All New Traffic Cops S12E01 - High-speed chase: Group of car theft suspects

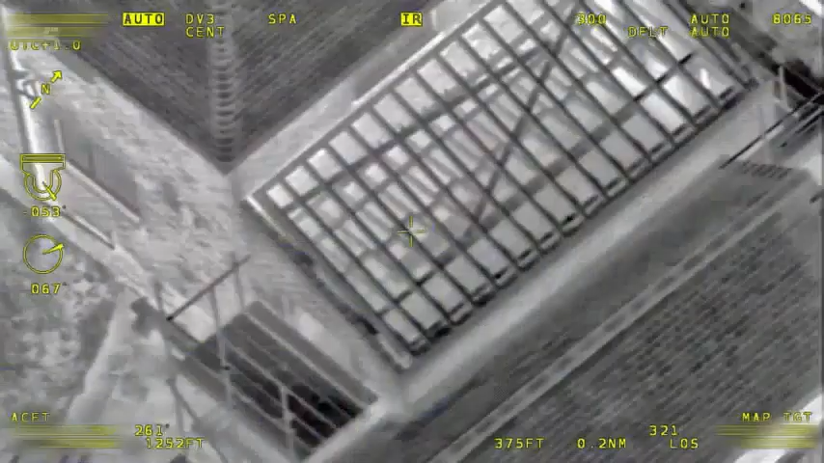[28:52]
There is scaffolding on the back of that extension that's been built as possible.
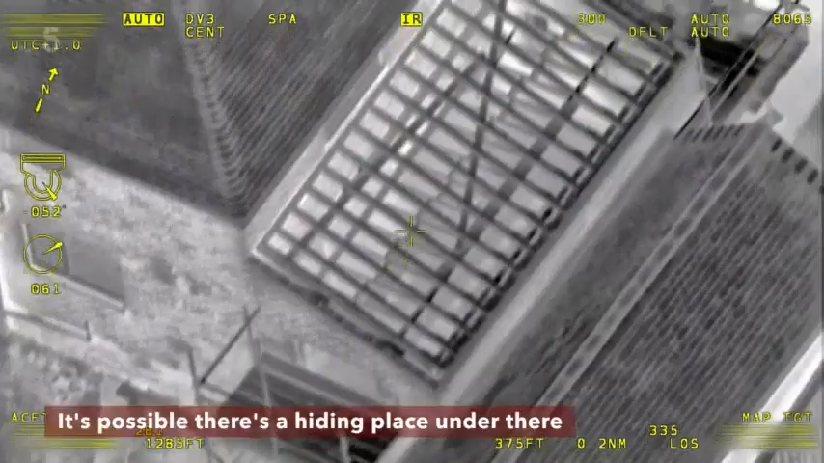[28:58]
There's a hiding place under there. Up in the corner there, at the back of that extension, we slog over the fence and then towards that scaffolding.